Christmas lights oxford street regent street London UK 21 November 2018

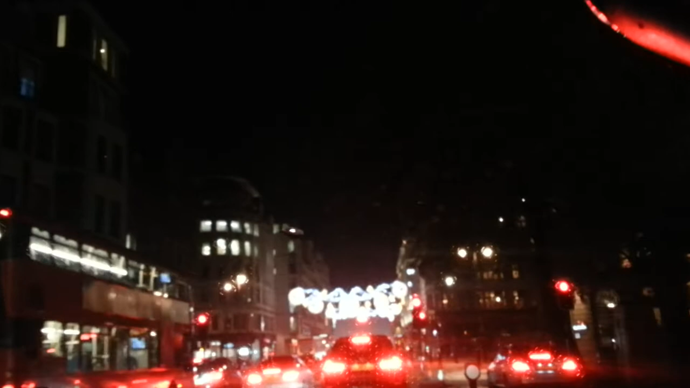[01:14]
so today is the November the 21st 2018
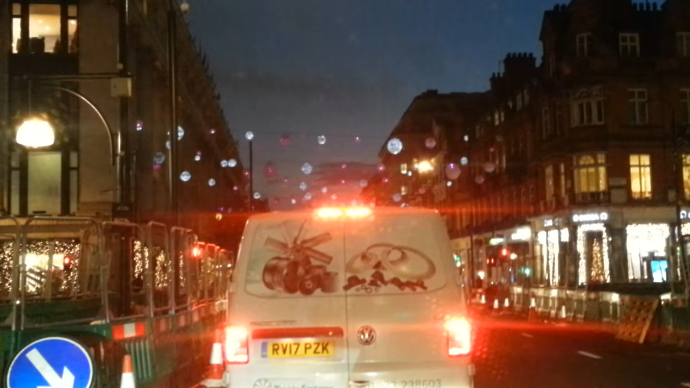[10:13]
So I'm driving towards, from Marble Arch going towards Holborn this way.